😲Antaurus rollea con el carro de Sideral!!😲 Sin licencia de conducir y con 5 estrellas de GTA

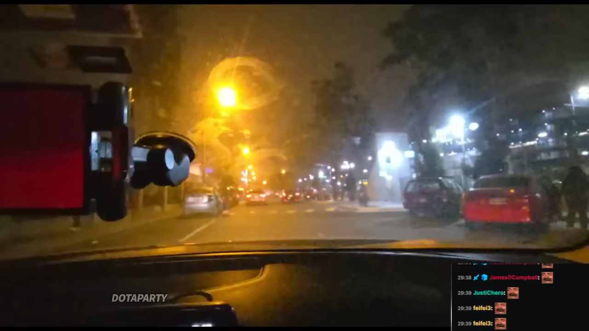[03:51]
Ya, miren. ¡Oh, imbécil! ¡Oh, maneja bien, huevón! ¡Puta madre!
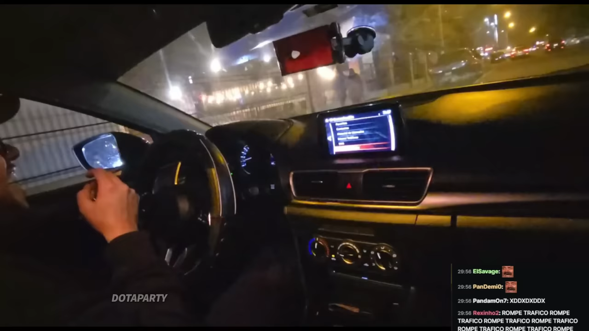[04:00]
¡Oh, mano, qué horrible maneja, huevón! ¡Oh, mano, vas a caer mi carro, tío! ¿No sabes, huevón? Escúchame, escucha, izquierda, derecha.
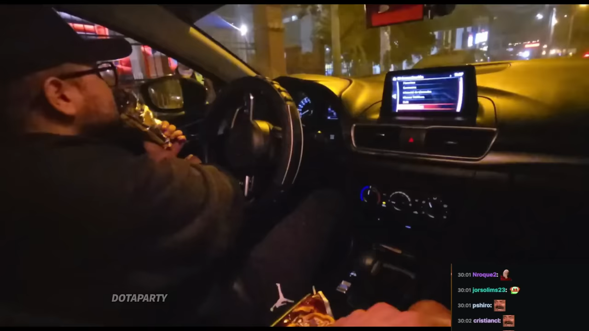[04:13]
Maneja bien, pero tienes que ir para la derecha, recuerda que hay peatones, todo eso.
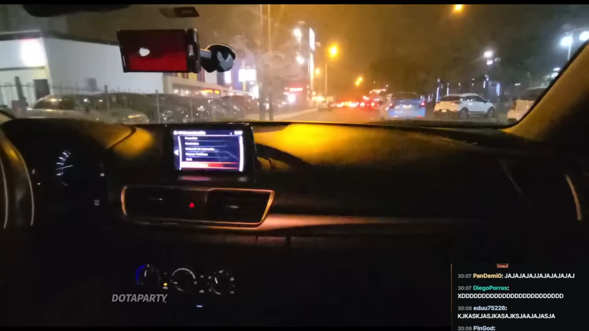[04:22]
A ver, para la derecha, claro. Listo, listo. Está mal este huevo. Usa tu señalización a la derecha. Chicos, yo le tengo que manejar porque él no tiene licencia aún.
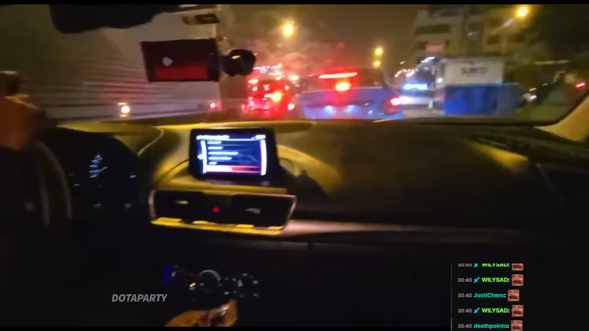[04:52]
Listo, entonces hago operativo, dice. Va a ser operativo, dice, por primavera. Haz la batida. Oh, Sideral, no insultes, pues sin código, por favor, siempre insultes, hermano, por favor. Ya, anda, con todo. De acá a la derecha. Acá se tiene que ser un poco mal creado para manejar, ¿ah?
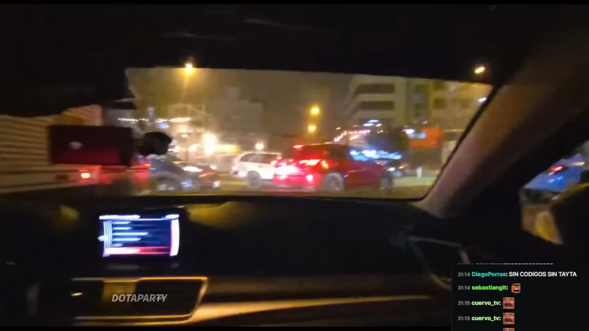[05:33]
¡Ya pasar! Ahí está, buena, con la mano. Ese es buena. Ya, tranquilo nomás. Yo también, con la mano. Oye, tranquilo, mierda. Oye, imbécil. Oye, mano. La madre, oye. Lo peor que... ¡Ay, concha tu madre, me choca!